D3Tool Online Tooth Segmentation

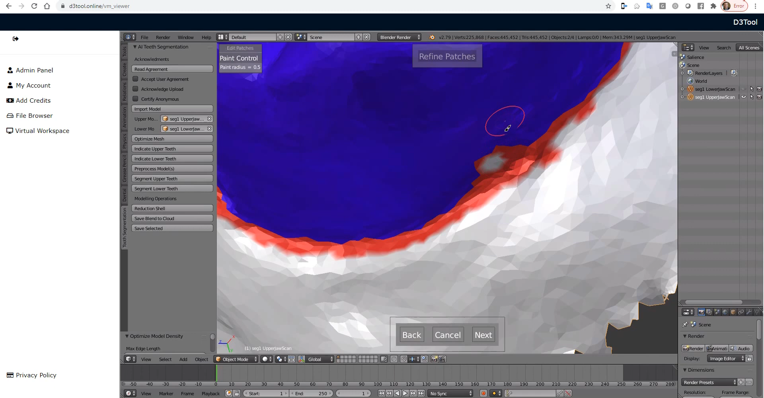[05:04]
start painting in the blue and just paint into the region.